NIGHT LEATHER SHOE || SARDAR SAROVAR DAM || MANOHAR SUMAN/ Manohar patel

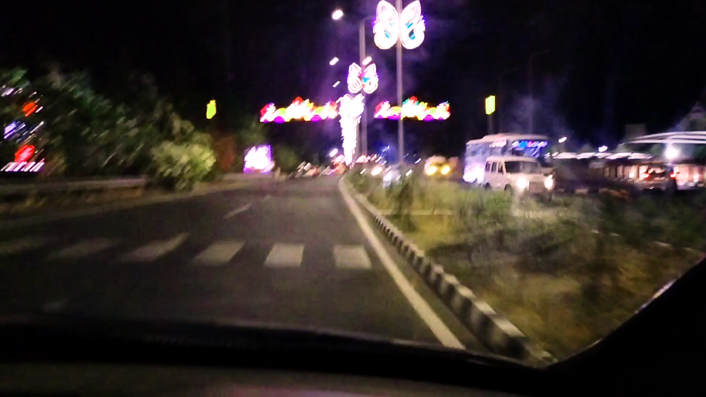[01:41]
में अधी बना रहा हूं ड्राइब कर रहा हो तो तो थोड़े एच्छी
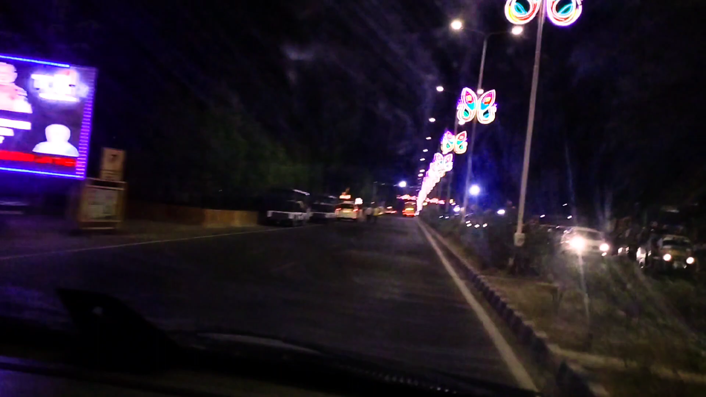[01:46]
तरीके से ब्लों करना बन पार गया देख सकतो मैं चल देम पर नहीं कहते हो
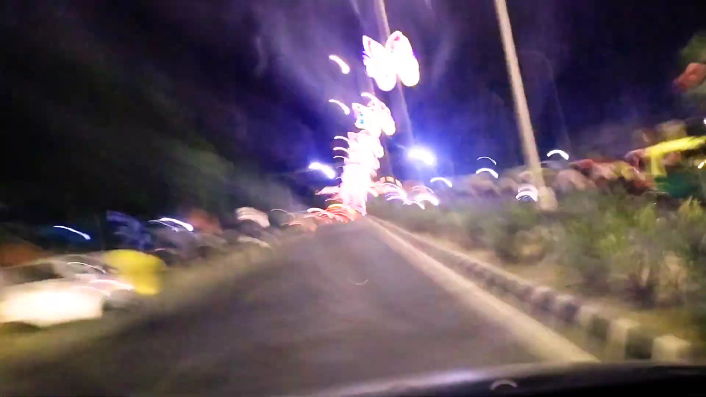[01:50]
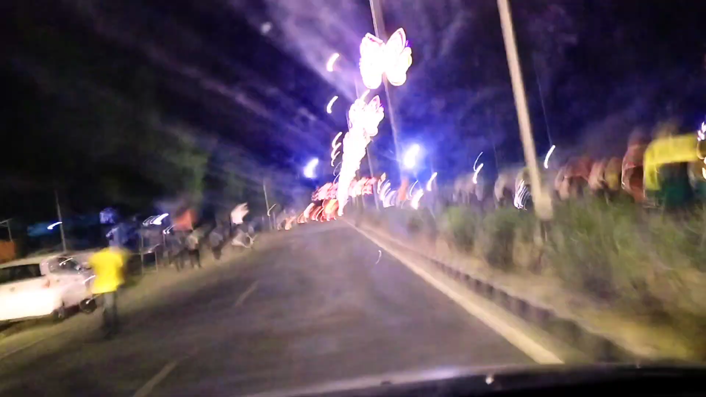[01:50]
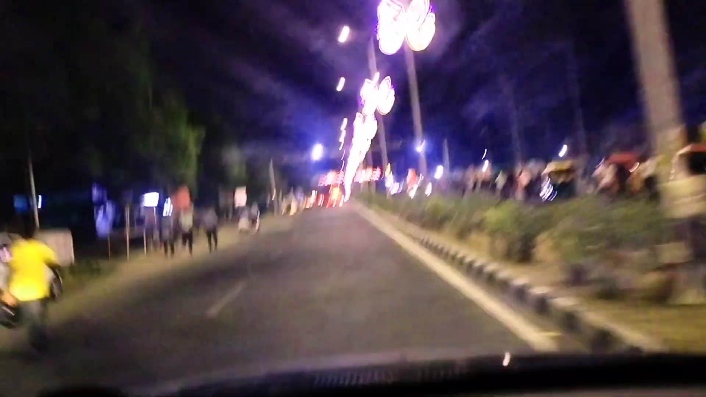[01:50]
तो फाइनली दोस्तो हम पहुंच चुके हैं सरदार सरवबर डेम पर यहां का हम लेजर सो दिखाएंगे पर यहां